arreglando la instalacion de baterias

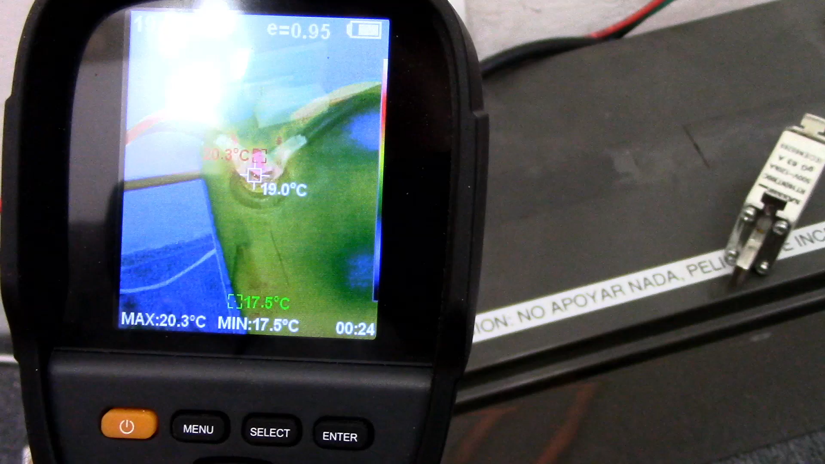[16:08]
On screen: max 20.3°C, min 17.5°C
Vamos a correrlo para que no... Ahí está visual. Y ahí es térmico.
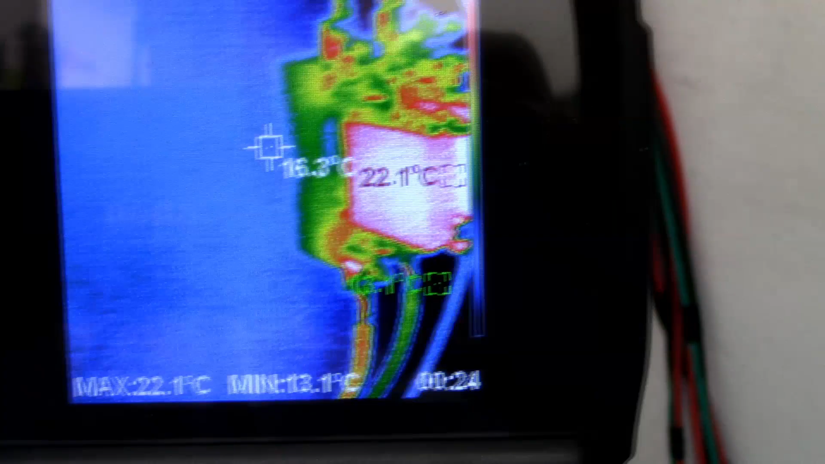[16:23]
On screen: max 22.1°C
Bueno, las uniones un poquitito es de esperarse que va a calentar un poco.
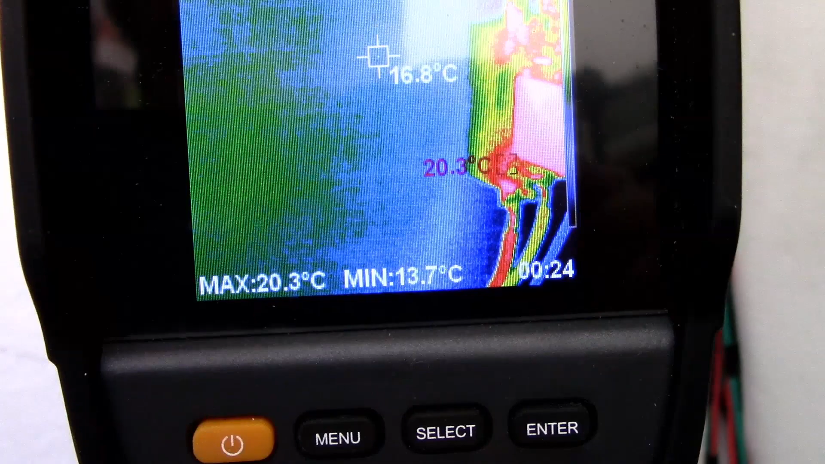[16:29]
On screen: spot 16.8°C, max 20.3°C, min 13.7°C
Pero dentro de todo parece estar bien.
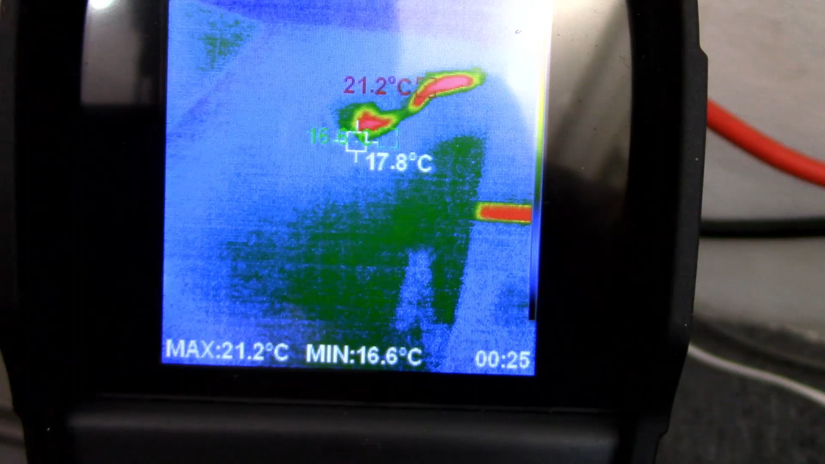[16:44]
On screen: spot 17.8°C, max 21.2°C, min 16.6°C
Y ahí está un poco calentito.
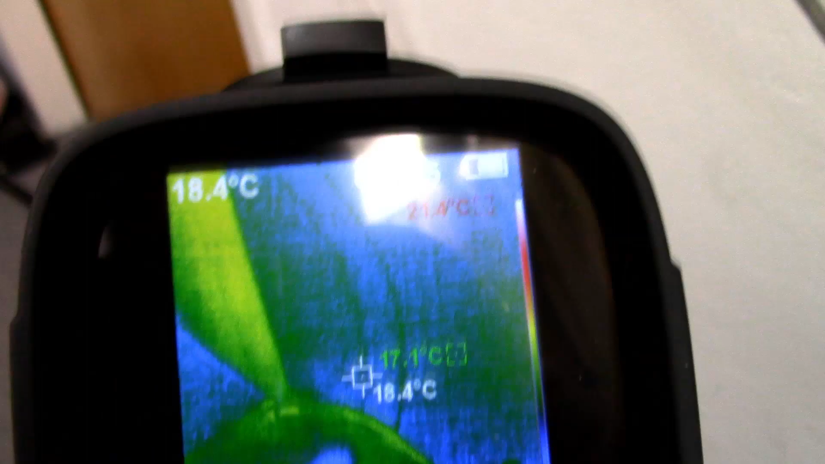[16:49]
On screen: spot 18.4°C
Hay mucho a leer ahí. No se llega a ver.
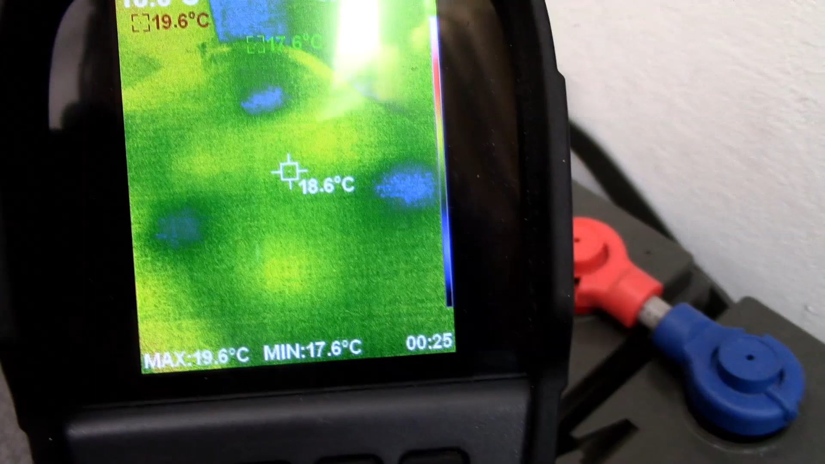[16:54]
On screen: spot 18.6°C, max 19.6°C, min 17.6°C
Acá ni siquiera sé dónde está el borne. Como no hay nada de temperatura ahí.
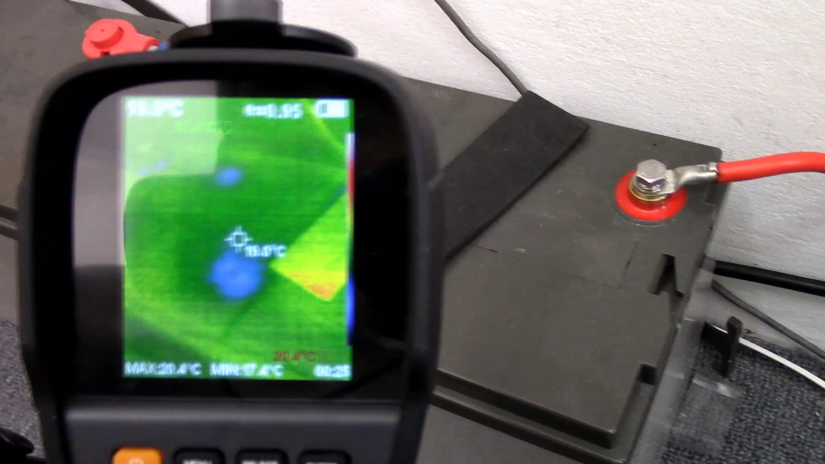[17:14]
No es visible, ¿no? Es térmico.